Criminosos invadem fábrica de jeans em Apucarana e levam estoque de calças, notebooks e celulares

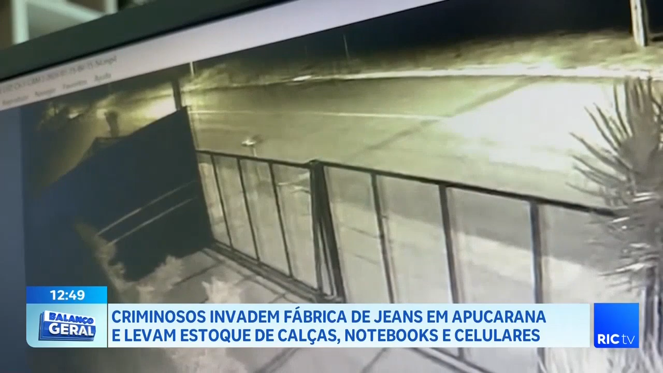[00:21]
o portão da fábrica, e conseguiram acessar o interior ali do local. E fizeram, Parra, uma verdadeira limpa. Levaram mais de 150 calças, uma vez que essa fábrica é uma fábrica justamente de produção aí de calças jeans, além de notebooks e celulares. Aparelhos usados pelos funcionários, pelos responsáveis aí, justamente no trabalho, no dia a dia.